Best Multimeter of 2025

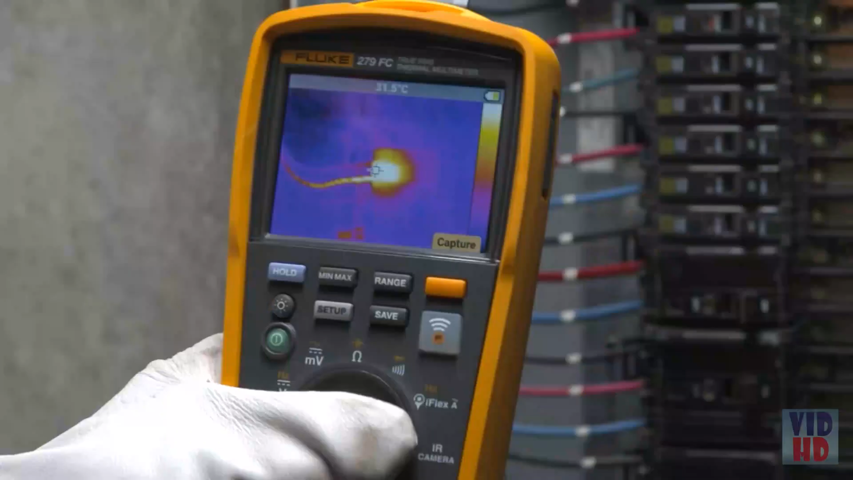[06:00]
Easily detect a heat map on the 3.5-inch full-color LCD screen that shows you where the hot spot is before you begin repairs.